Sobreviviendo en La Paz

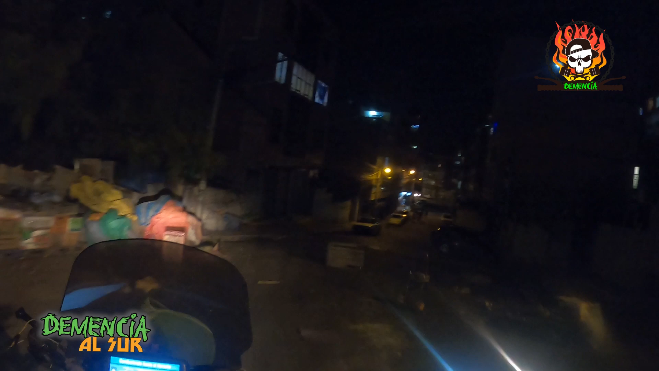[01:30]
Y bueno, esperemos encontrar un hotel. Ha sido lo más difícil, súper duro. Estamos a los 3800 metros sobre el nivel del mar.
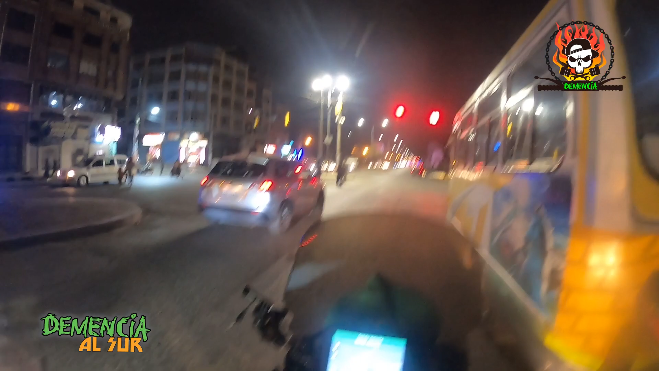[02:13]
Comenzó a haber tráfico, se comenzaron a ver una feria libre,
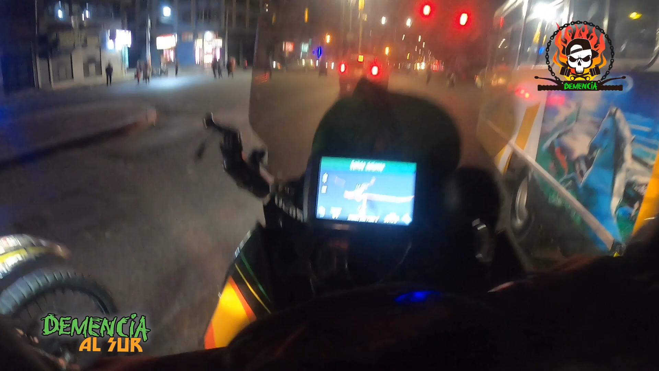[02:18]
se comenzó a ver bastante venta ambulante y sobre todo las bastantes furgonetas. No hay buses grandes, solo hay furgonetitas por todo lado. Y bueno, un caos total.